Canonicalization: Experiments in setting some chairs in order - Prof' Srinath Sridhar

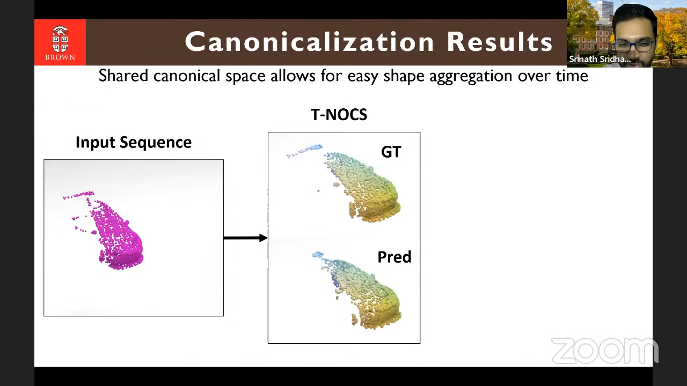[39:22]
a car, uh, but we see different partial versions of the car, right? Um, what we build a network, which essentially tries to canonicalize this across the temporal dimension as well. So what you see on the bottom is the canonicalization. Again, the colors here represent the, the frame of reference, the X, Y, Z, the canonical frame of reference. Uh, and one of the advantages of doing this is that we can aggregate information across time. So we can take different time instances. And because everything is canonical now, we could fuse all of these inputs together without actually doing any explicit, um, uh, correspondence finding. Okay.